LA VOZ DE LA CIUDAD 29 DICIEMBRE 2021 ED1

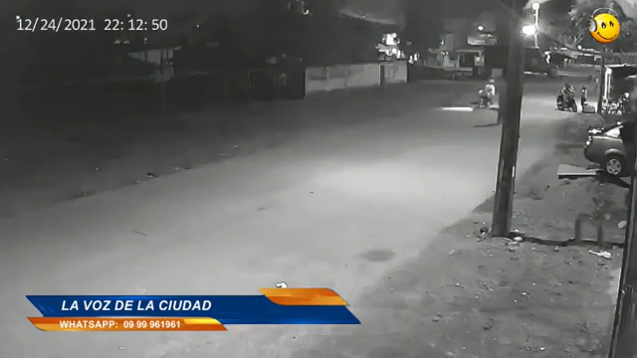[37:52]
Otra vez Los Ríos, licenciada González. Justamente el día 24 de diciembre. Y en esta ocasión, en este video, podemos ver el momento exacto donde un hombre es baleado. Donde un hombre es baleado, licenciada González, por delincuentes en motocicleta. Ahí lo podemos observar. Esas noticias son noticias de absolutamente todos los días. Quisiéramos no pasarlas, pero usted abre cualquier portal de noticias de cualquier lugar del Ecuador y estas noticias son las que encabezan